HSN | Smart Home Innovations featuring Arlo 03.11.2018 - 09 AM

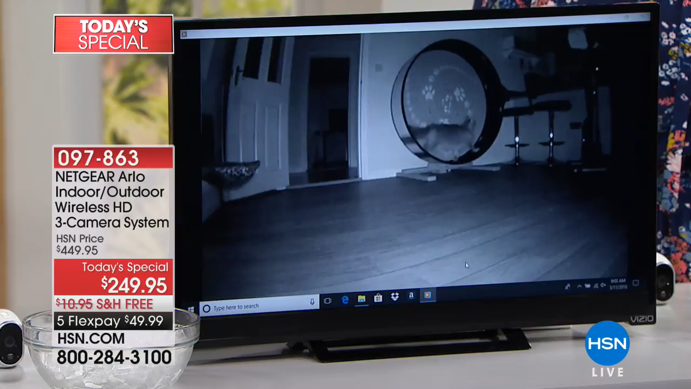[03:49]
In fact, we have other videos that are people, well, this right here, these are dogs that are stealing and eating Girl Scout cookies.
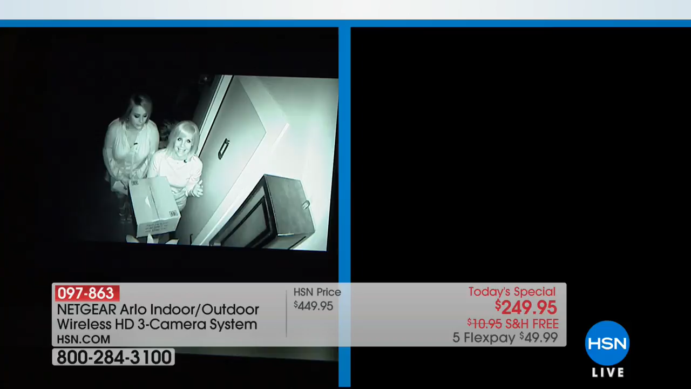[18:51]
So if somebody's casing your property, you may not be able to see them, but Arlo can, and Arlo starts recording even at night. And I brought the box here. Leslie, I don't think, can you read? This is an HSN box. We can't see what's on it. I just see the spots. Right, there's little spots. But Arlo almost illuminates it, lights it up, and then you're able to see the writing. So if somebody has a logo or if somebody has something else, you're able to see what's going on.
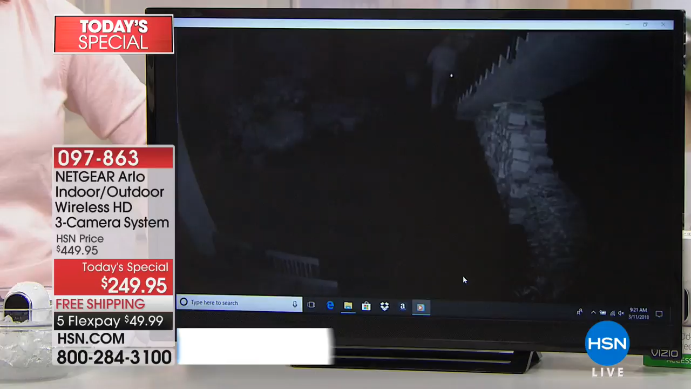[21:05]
Arlo caught him. These guys, I don't know what they're doing, but they're up to no good, and they're running away. They were caught. This guy, tons of videos of cars, looking in cars, breaking into cars. And these are not pre-produced, Julie. These are real videos.
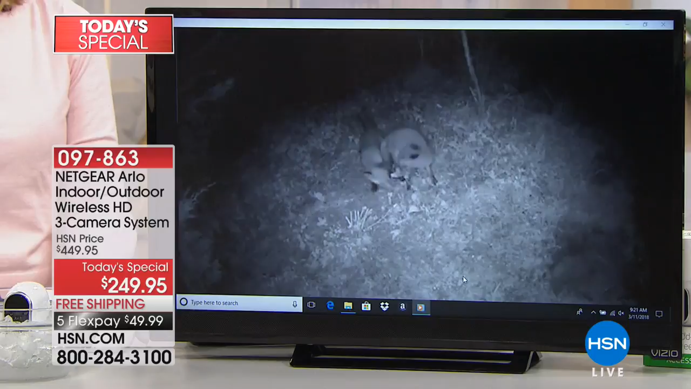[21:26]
They gave all of these videos to the blaze. Then there's some lighter stuff, some of the more fun stuff. Weather. It's 100% weatherproof.
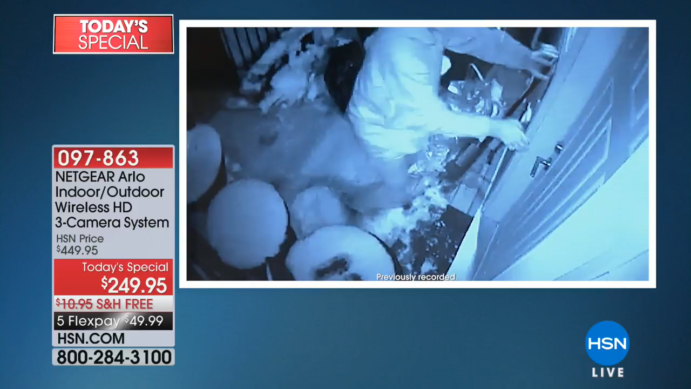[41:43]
you know, and it always helps make a case. So, anytime you can protect yourself with something as good as this, or just like right now, looking at the culprit as the cat,